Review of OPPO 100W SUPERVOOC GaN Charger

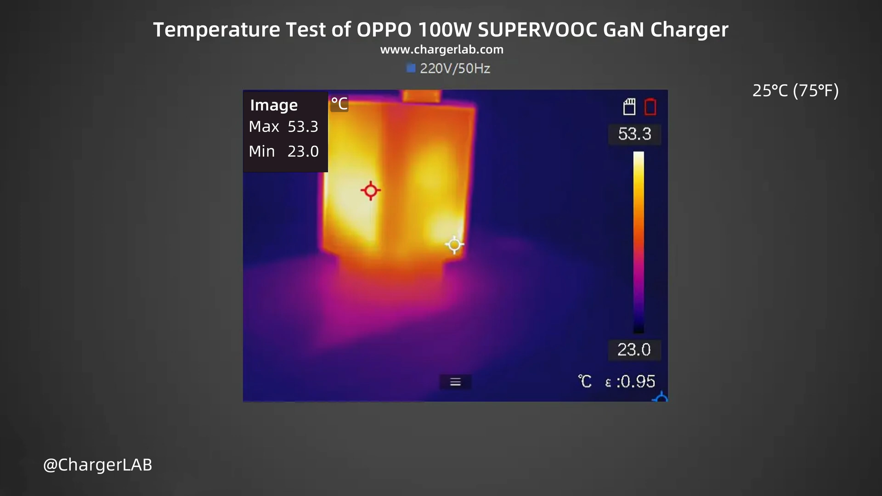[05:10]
On screen: max 53.3°C, min 23.0°C, scale top 53.3°C, scale bottom 23.0°C
First, let's check out the temperature performance under 220 volts 50 hertz. After one hour of loading, the maximum front temperature is 53.3 degrees Celsius. And the maximum temperature on the back is 55.3 degrees Celsius. Next, check how the temperature performance is under 110 volts 60 hertz. After one hour, the maximum front temperature is 64.7 degrees Celsius. And the maximum temperature on the back is 71.7 degrees Celsius. The one we got is a sample, and there is no heat dissipation glue inside,
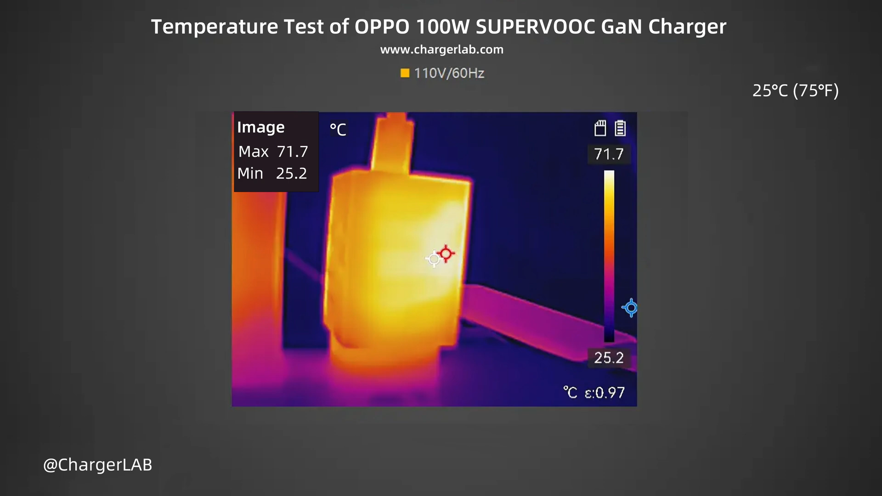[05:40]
On screen: max 71.7°C, min 25.2°C, scale top 71.7°C, scale bottom 25.2°C
so the temperature will be higher than the mass-produced version. Creating a bar chart to represent the data,